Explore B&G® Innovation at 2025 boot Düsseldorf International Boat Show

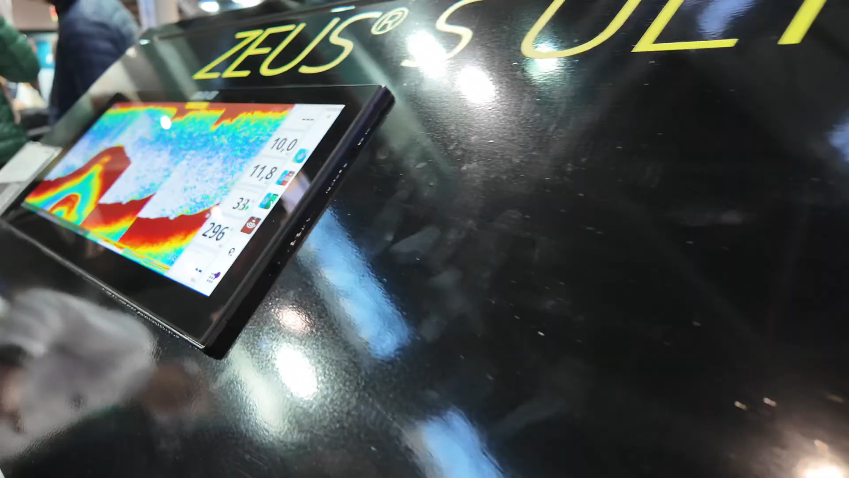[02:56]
You know, this could be your audio control, it could be an IP camera, or it could be the radar.